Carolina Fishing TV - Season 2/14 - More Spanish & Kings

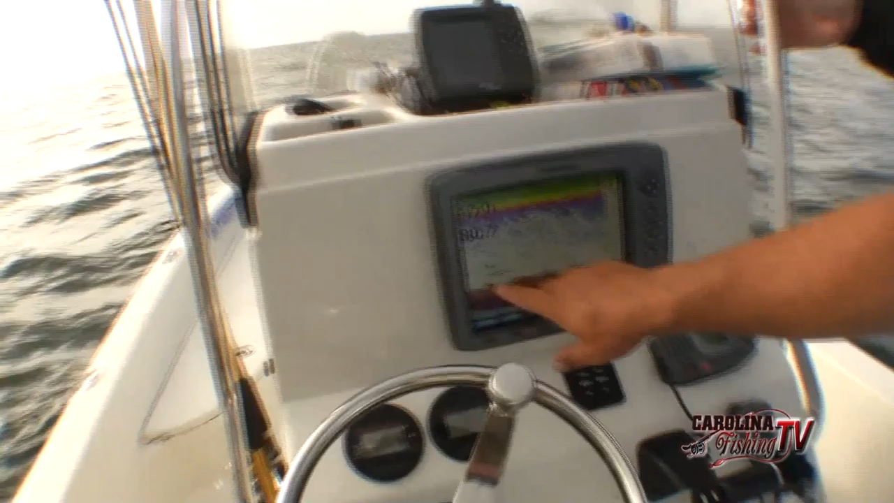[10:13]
You can see the rock formation. A lot of bait. I'm working fish right here. A lot of bait in the water.
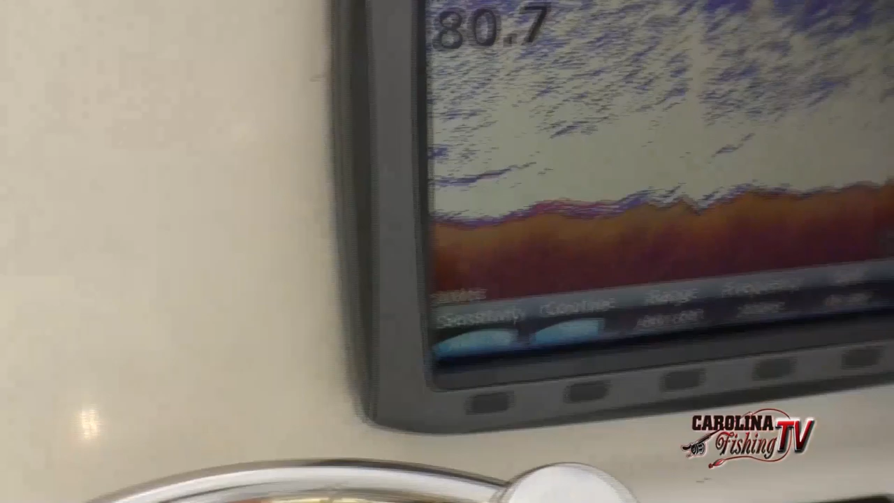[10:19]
I have my other one here on GPS mode. And you can see my tracks.